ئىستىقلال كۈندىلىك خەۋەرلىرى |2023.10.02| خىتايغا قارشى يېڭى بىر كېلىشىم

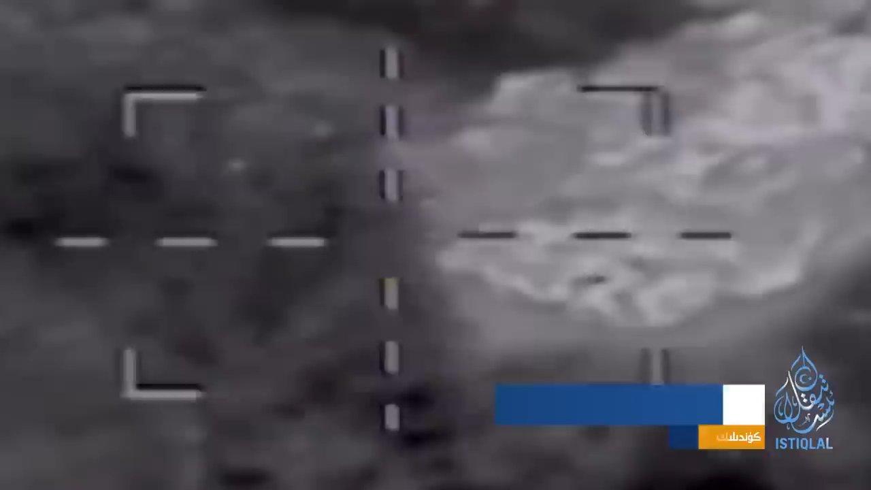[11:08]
51-moddasida belgilangan qonunlik mudofaa huquqimiz bo'yicha Iroqning shimoliga joylashgan Madina,
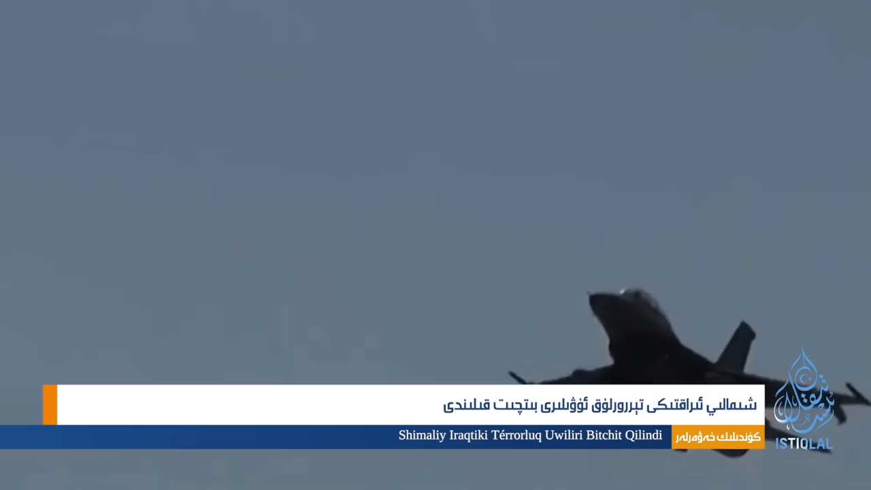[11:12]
Hakur,
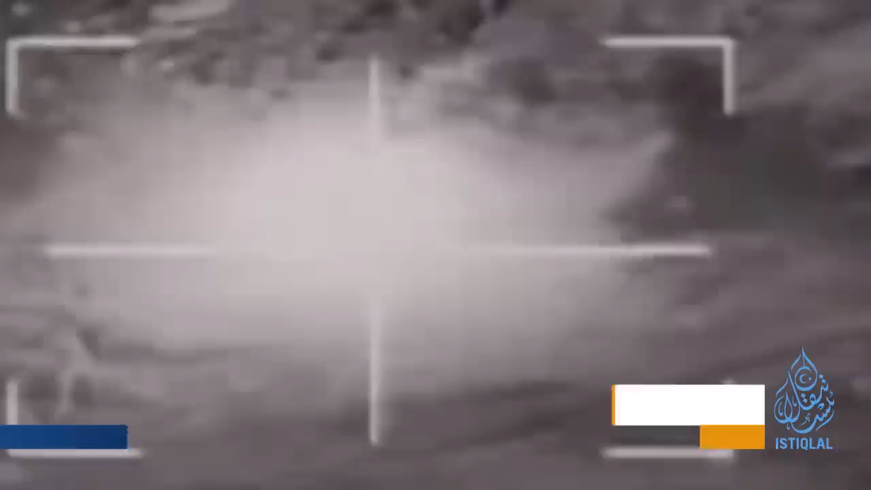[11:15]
Qandil va Gara rayonlaridagi terrorlik nishonlariga 1-oktyabr Anqara vaqti 21:00 havodan zarba berildi.
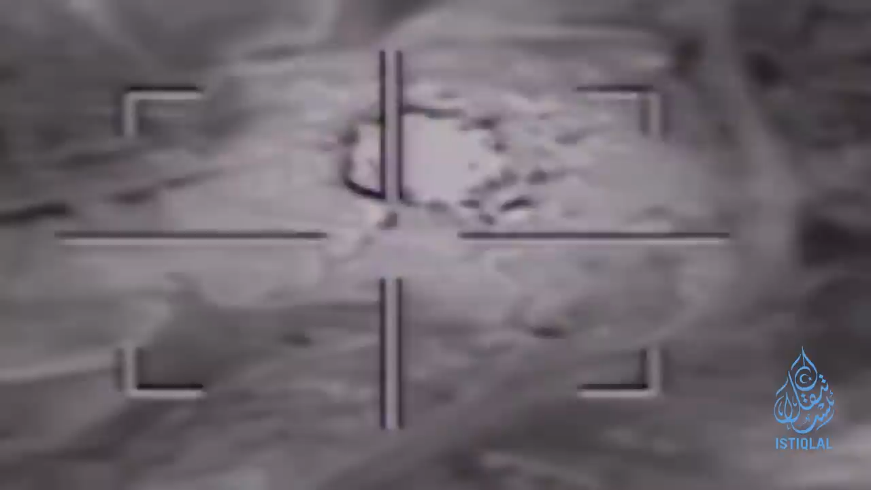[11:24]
Ichida terrorchilarning katta boshlarining borligi aniqlangan g'ar panohlanish joylari va iskilotlardan tarkib topgan 20-dan ortiq nishon bitkit qilindi.